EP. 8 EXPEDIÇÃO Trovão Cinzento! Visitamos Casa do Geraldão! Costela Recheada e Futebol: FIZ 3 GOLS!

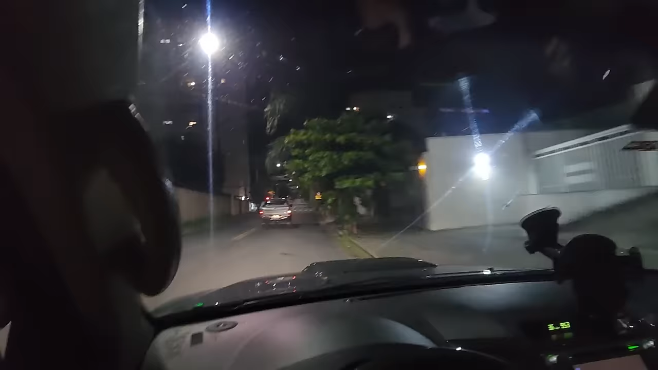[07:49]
Acabamos de jantar aqui. Uma parmegiana sensacional.
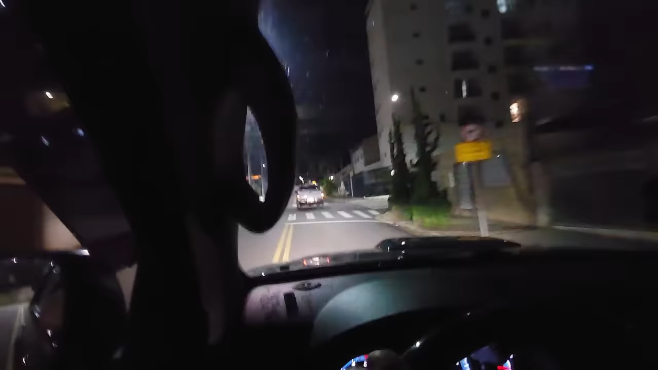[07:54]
E aí ficamos parados no semáforo ali. O Mico falou, ó. É legal ficar ouvindo barulho de garbosa. Aí, ó.
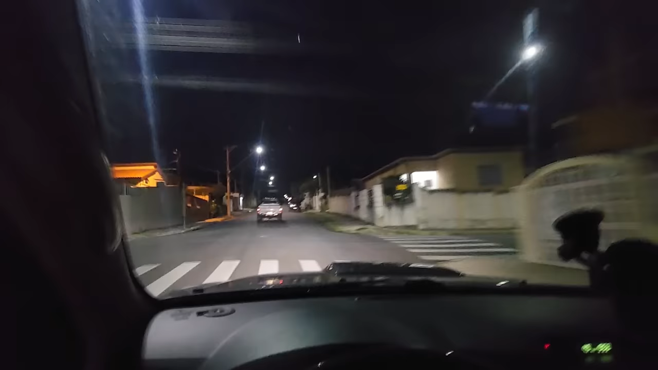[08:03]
No caso ali, semi-garbosa, que é o motor 5L, 3.0 aspirado. Que é o mesmo bloco do da Garbosa 2.8. Muda o cabeçote, a altura das válvulas. E o diâmetro do pistão, né?